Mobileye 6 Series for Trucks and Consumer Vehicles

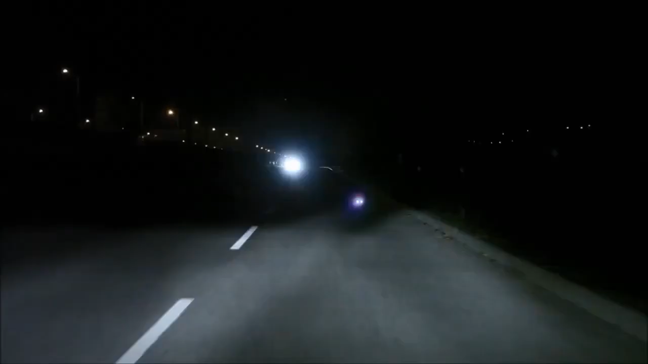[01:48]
During night time, blinding high beams of approaching vehicles are a dangerous and annoying experience.
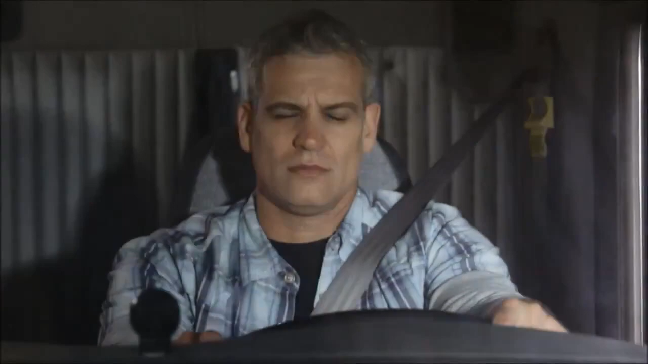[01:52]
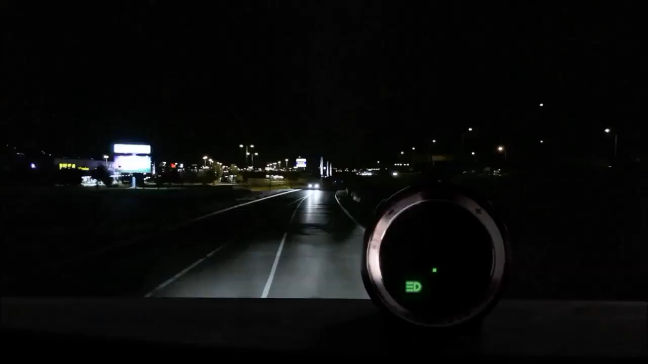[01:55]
The Mobileye system helps you use your high beams efficiently and will prevent you from blinding others.
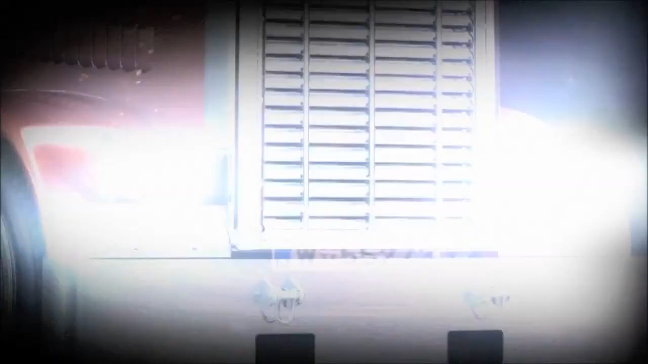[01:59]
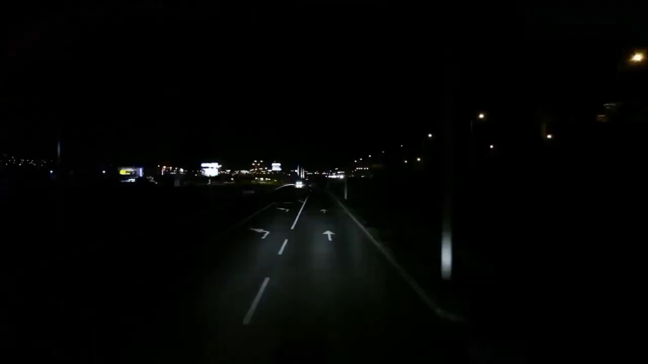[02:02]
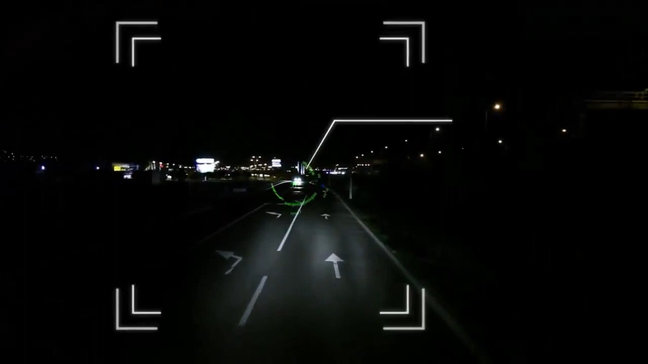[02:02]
The system will detect oncoming traffic and will automatically switch your high beams quickly and accurately.